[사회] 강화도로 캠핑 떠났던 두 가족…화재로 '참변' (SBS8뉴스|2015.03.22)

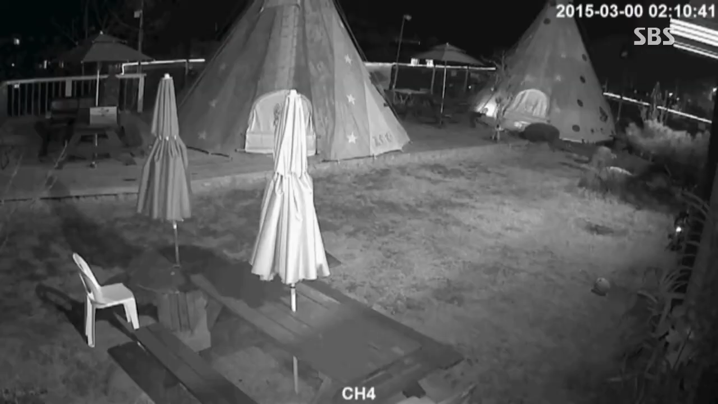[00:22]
텐트에서 불길이 있는가 싶더니 순식간에 텐트가 불길에 휩싸입니다.
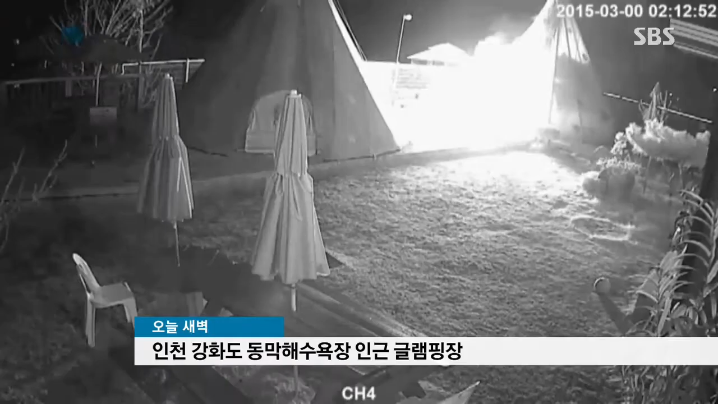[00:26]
옆 텐트에 있던 남성이 뛰쳐나와 불이 난 텐트 안에 있던 아이를 구해냅니다.